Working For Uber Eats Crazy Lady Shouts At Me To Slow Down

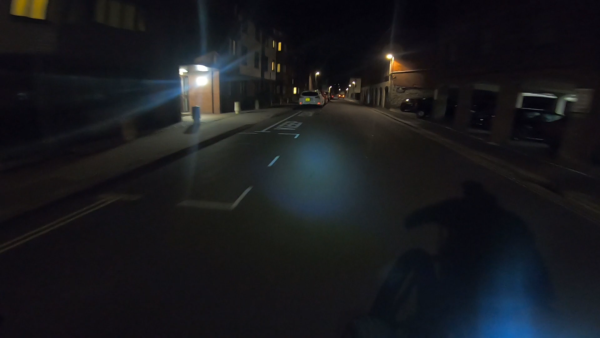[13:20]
and i know at the end of it i will be shattered but it might be very entertaining for you guys and quite entertaining for me as well i've gone the wrong way what have i come down this street for what am i doing i've gone the wrong way i've gone the wrong way i've gone the wrong way
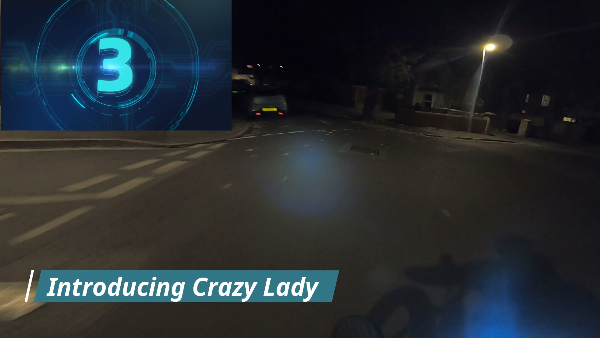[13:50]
oi you found slow down oi oi you need to slow down you i'll tell you you see them all that night all the strange ones all the odd ones you need to slow down you okay i was going about 10 miles an hour if you think that's me going fast then uh you should see me when i'm bolting around at 30 miles an hour